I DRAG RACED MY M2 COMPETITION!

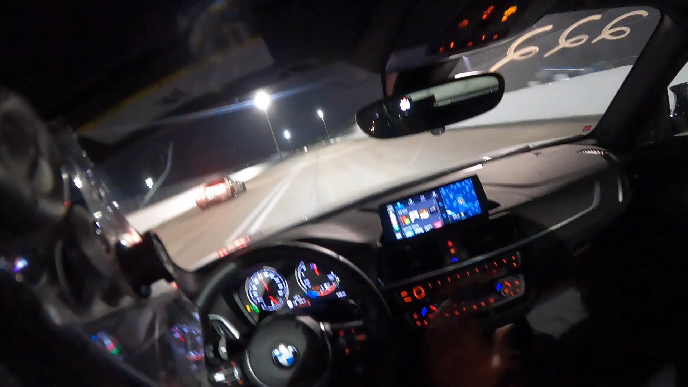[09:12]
he didn't get us by much though i mean stock car fuck it man whoo that had to be an 11 second
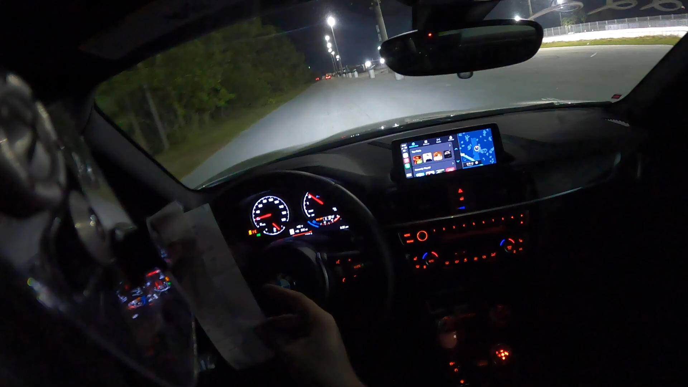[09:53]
almost the same exact mile per hour i got a 1-12-7-6 on the first one and a 1-12-9-8 on the second dang those were back-to-back consistent but like it's a stock car that kind of does everything for you you don't really have to do much but i will say i have to sit here for
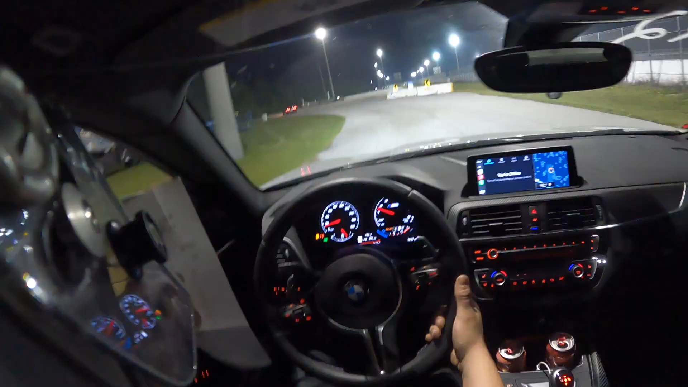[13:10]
that's annoying completely botched it because we missed third gear completely it's whatever